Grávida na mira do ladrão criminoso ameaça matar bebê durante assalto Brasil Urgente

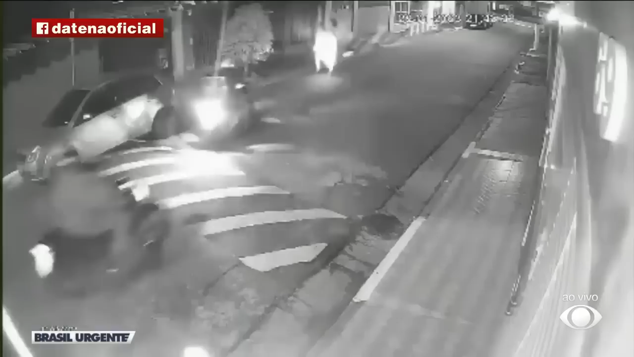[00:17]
Ladrões em motos, com arma nas mãos, atacando pedestres.
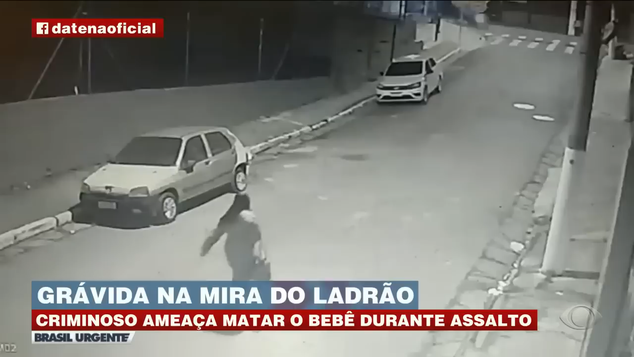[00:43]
A imagem desta mulher é um exemplo claro. Dá para sentir só de ver o medo e a indignação de não poder fazer nada. A região do Campo Limpo, zona sul de São Paulo, está assim, um roubo atrás do outro. Ninguém é poupado.
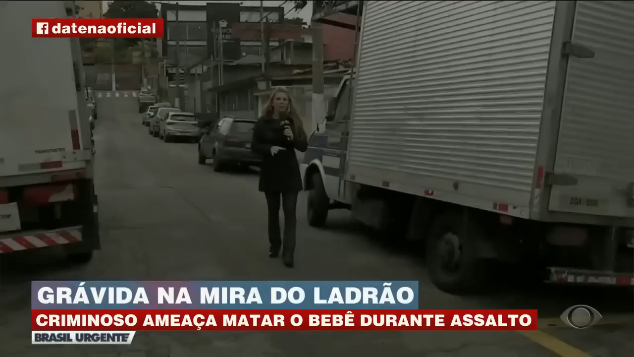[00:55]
Datena, recentemente, uma mulher grávida de sete meses, teve uma arma apontada para a barriga.
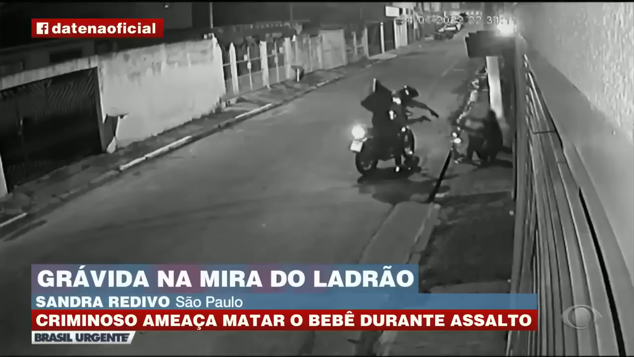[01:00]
Foi aqui, nesta rua. Ela estava voltando do posto de saúde e disse que o criminoso fez uma ameaça muito grave. Se ela não entregasse a bolsa, ele iria atirar na criança. Colocou a arma na barriga dela e fez uma ameaça. Ou dá o dinheiro. Quem vai ao posto de saúde não leva dinheiro. Se não é a vizinha aparecer, abrir o portão, porque a vizinha abriu o portão, ele se assustou e fugiu. Os comerciantes da região são diretamente afetados. E esta imagem explica o porquê.
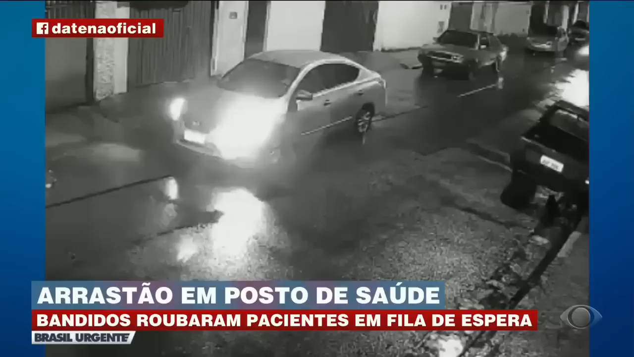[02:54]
Então, se viver para eles é uma glória. Na região do Campo Limpo, zona sul de São Paulo, atenção, já toma conta de todos. Sobra até para os motoristas de aplicativo. Nesta imagem, dá para ver quando o ladrão de moto bate no vidro do carro deste motorista. Ele rouba tudo. A ação é tão violenta que os vizinhos escutaram, mesmo dentro de casa. Estou dentro de casa deitado, escuto um barulho num vidro batendo forte.